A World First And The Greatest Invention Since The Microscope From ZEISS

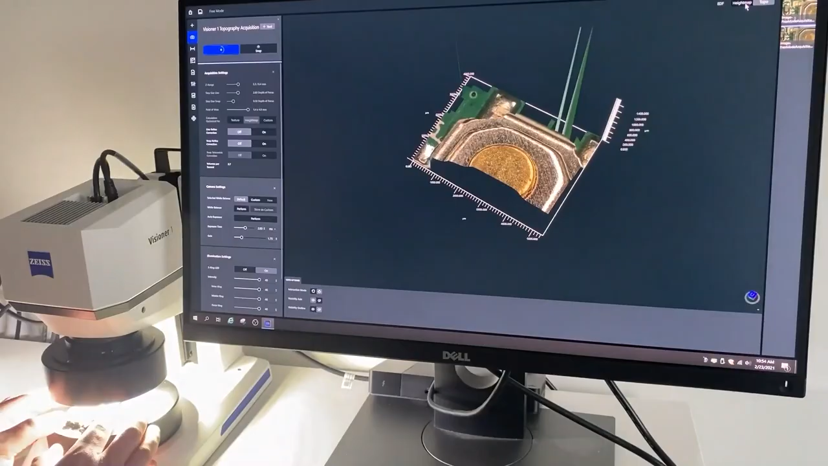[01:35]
you're looking at a component under the the Visioner
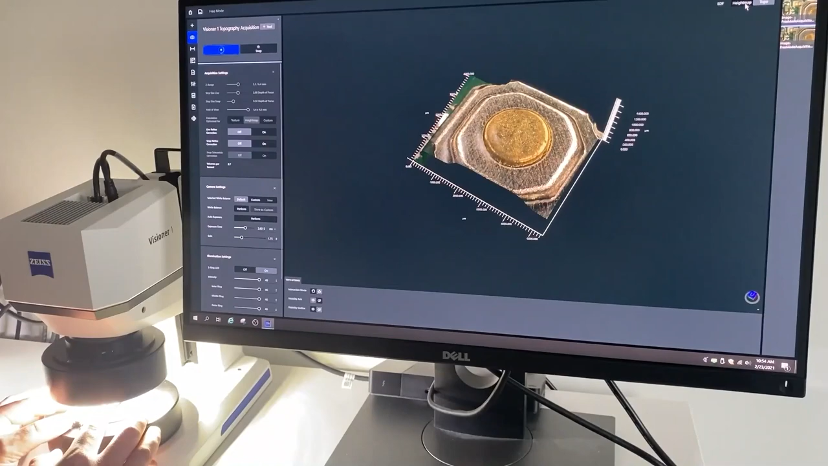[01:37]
1 not only does it create the complete in focus image but it also creates height data this enables us to sort of deliver height maps and also visualize some three-dimensional topography of a component and comparing the Visioner 1
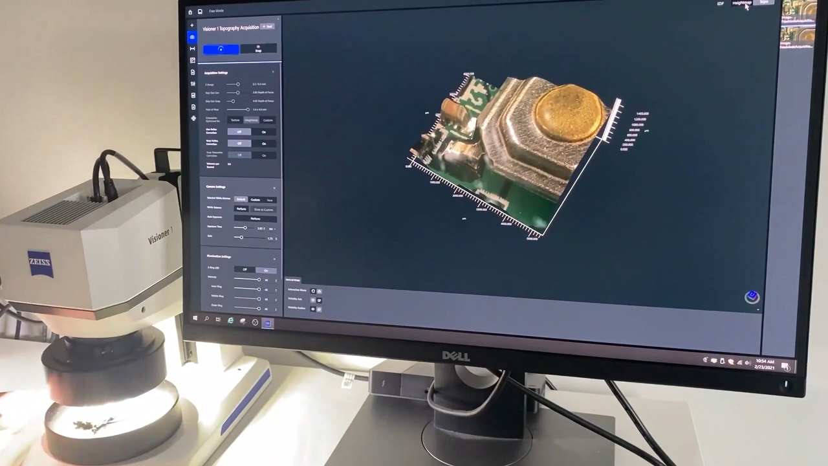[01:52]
to traditional methods of optical inspection what what benefits will you will you